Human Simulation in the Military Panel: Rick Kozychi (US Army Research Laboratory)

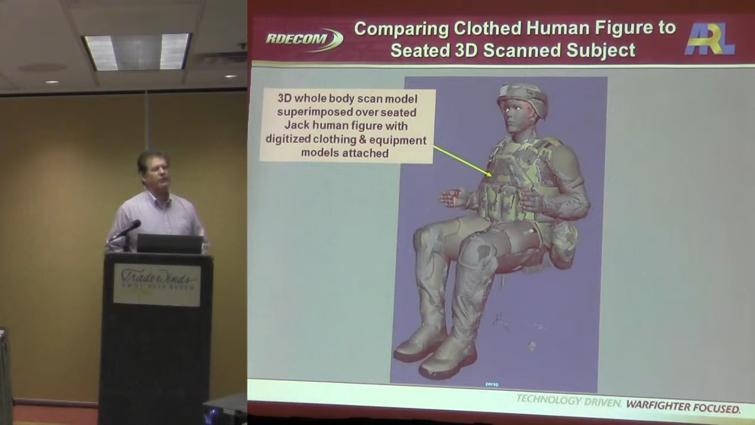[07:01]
And you can see that's what sticks out on the legs is some of the, uh, the folding and draping of the, the clothing and equipment. So, it's not an ideal method by any means, but it's better than a figure without any clothing. Um,